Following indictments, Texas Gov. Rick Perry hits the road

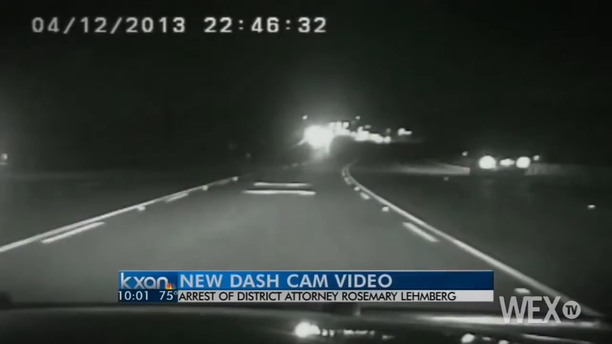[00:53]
The Lexus was weaving into oncoming traffic. Her blood alcohol level was nearly three times the legal limit.